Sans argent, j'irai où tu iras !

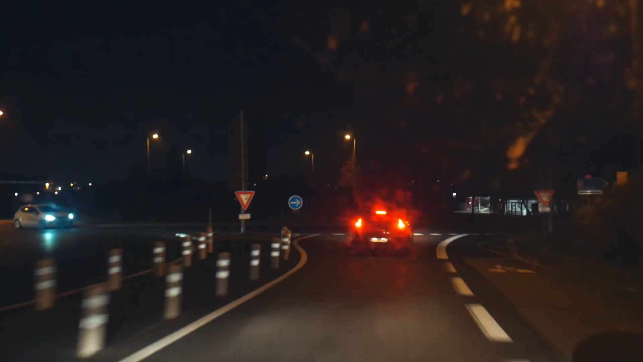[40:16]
Ils font pas trop où est la. Ah, la route est complètement à droite là, du coup.